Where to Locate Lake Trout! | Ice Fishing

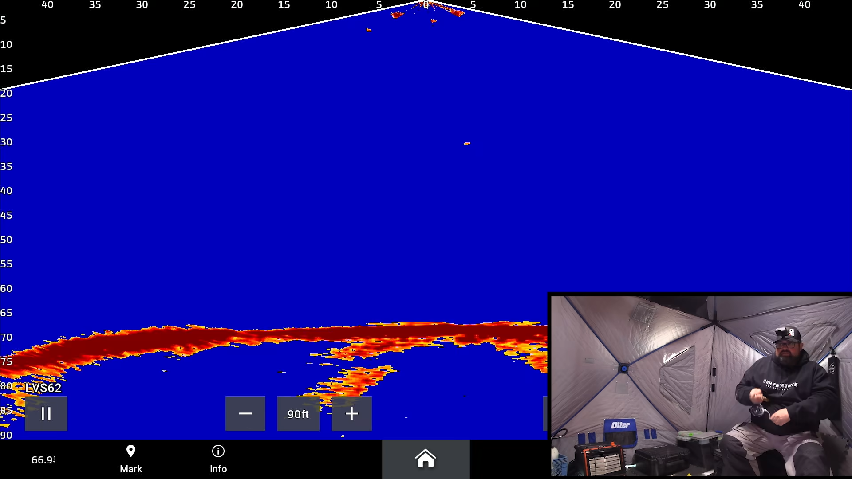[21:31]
Oh, it's a fish. Oh, looks a little bit better too. Not big, big, but it looks nice. Nice. Got them. Hopefully. Stay buttoned. Maybe. Maybe it's not that decent type of thing. Hard to tell, just looks like because it was coming in so quick, looks a little bit wider type of thing, but there's fish.
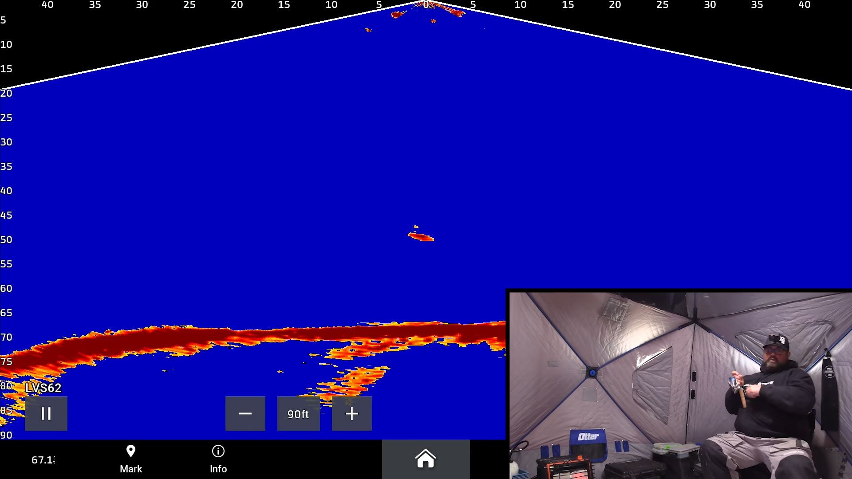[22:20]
Oh, missed him. Missed him. Or he missed me. Got him. Maybe this time. Okay. Got him right now. Aha. Well, they come in flurries like that.
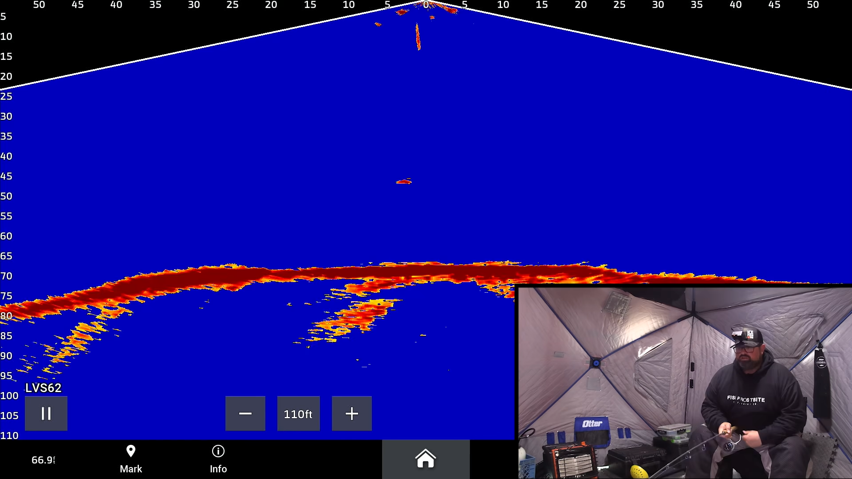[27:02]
There's a fish way, way up there. Oh, there's one there too. No, I don't want to go through one up top. Oh, jeez.
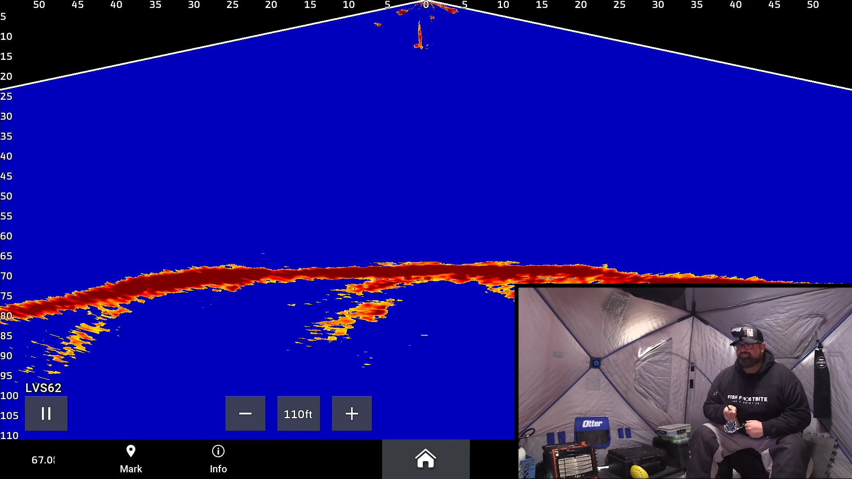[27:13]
I saw one up at the top and then I was racing up there to get there and another one here hit me on the way up. That's funny.